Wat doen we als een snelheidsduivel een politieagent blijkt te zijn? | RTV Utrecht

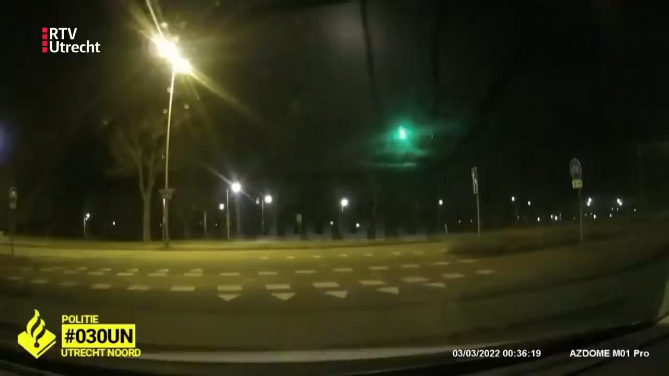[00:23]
Het gaat om deze rit. Een politieauto in de Utrechtse wijk Overvecht. Dit is de Franciscus-dreef, daar mag je 50 km per uur. Het is half eens nachts. De agent rijdt met hoge snelheid en zonder sirene en zonder zwaar licht. We naderen de kruising met de Orinoco-dreef. De verkeerslichten zijn uitgeschakeld. Bij de stopstreep is ons eerste meetpunt.